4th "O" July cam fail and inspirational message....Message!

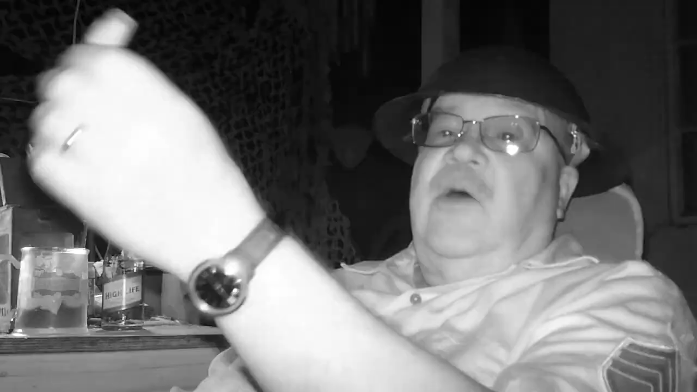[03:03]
I bought a special microphone just for this camera, and apparently it doesn't work. I just filmed the whole 15-minute segment, and nothing. Absolutely nothing. No sound. So, as you can hear, it's Independence Day.